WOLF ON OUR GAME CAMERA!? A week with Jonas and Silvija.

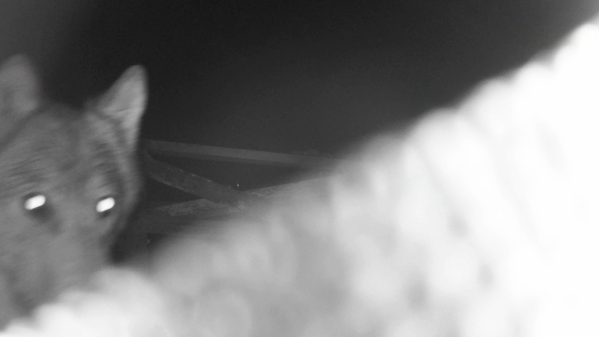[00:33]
You're gonna have to let me know if it's a wolf or not. And then also a marmot friend, Jim.